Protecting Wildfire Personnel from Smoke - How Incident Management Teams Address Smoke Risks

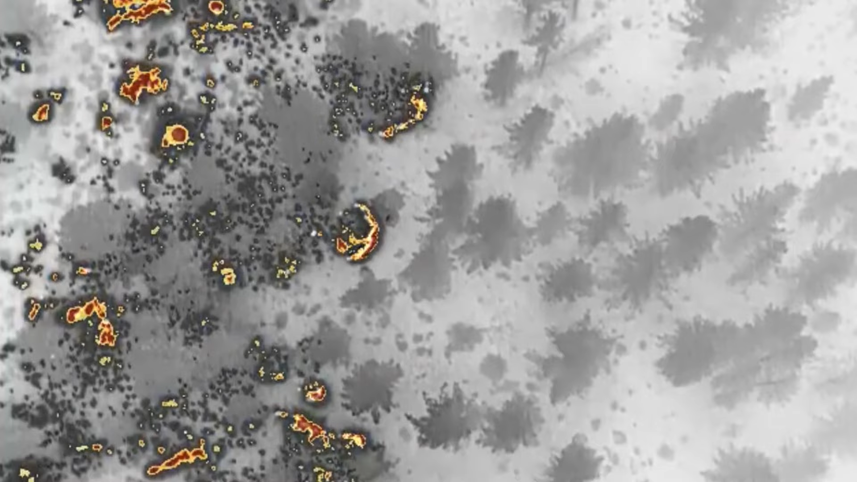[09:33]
we can pull them off and get them into clean air and utilize the unmanned aircraft or the drones and their IR capabilities to look around for heat signatures and spots.